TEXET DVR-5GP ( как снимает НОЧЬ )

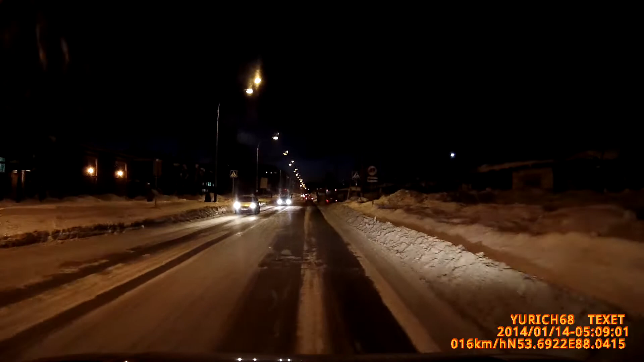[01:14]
Вернее, сейчас не ночь, сейчас утро, 8 утра, но темно.